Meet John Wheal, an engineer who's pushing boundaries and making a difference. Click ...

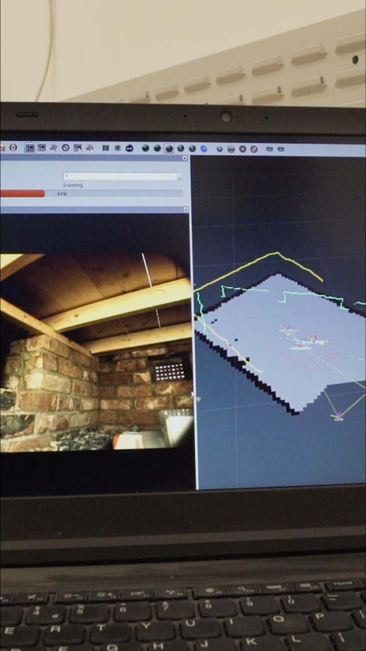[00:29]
As it drives around, it builds up a 3D map. We designed the control system to be a little bit like a computer game.